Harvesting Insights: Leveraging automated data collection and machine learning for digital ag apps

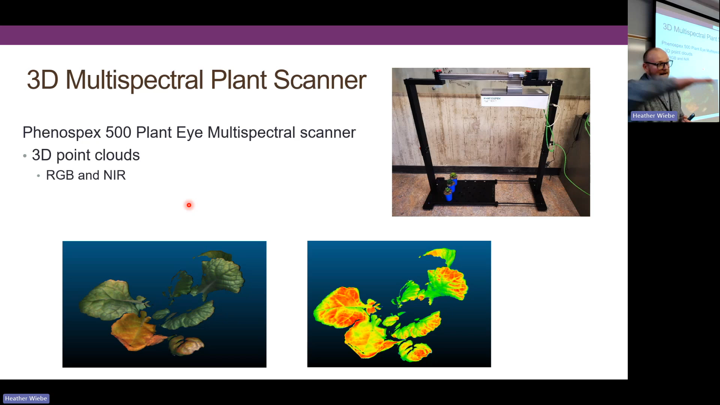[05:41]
we also have a multi-spectral plant scanner. It's a line scanner that collects a point cloud in one dimension, and that's in RGB and near infrared. In addition to that, we've developed a way to collect 3D point clouds like you see here from all around the plant.